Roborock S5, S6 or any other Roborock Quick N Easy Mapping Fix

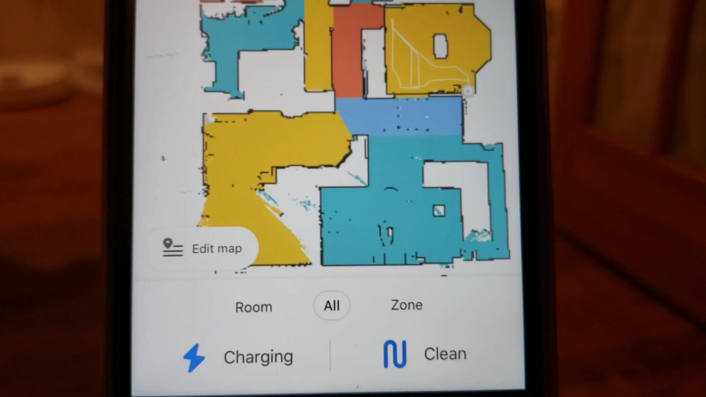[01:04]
The map thinks both doors are closed even though I just opened up both the doors, but the robot won't check it. It will just give an error.
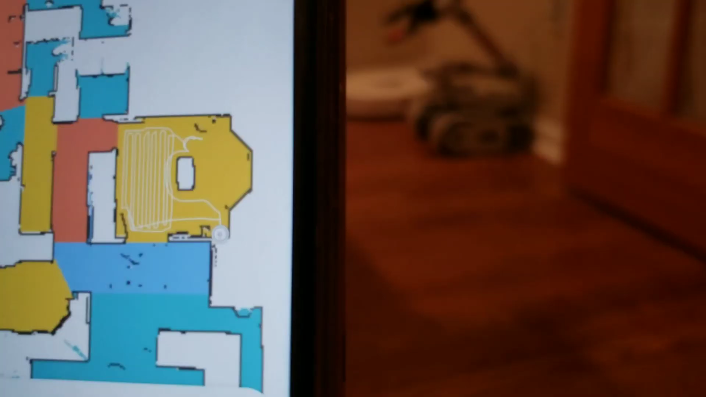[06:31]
Okay, so we got our updated map. Let's try that one more time.
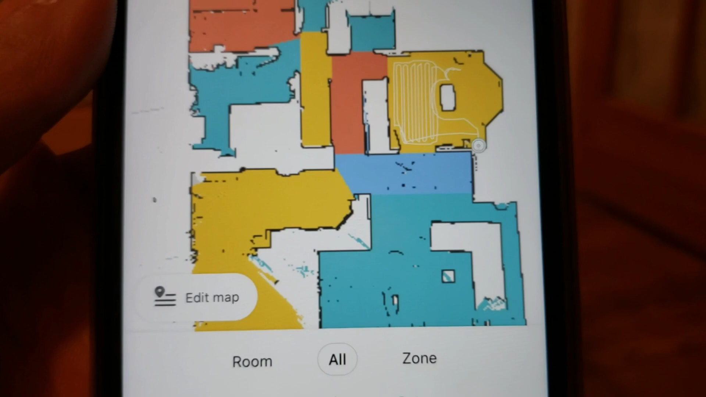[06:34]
We're going to go ahead and select the room, which is my kitchen area.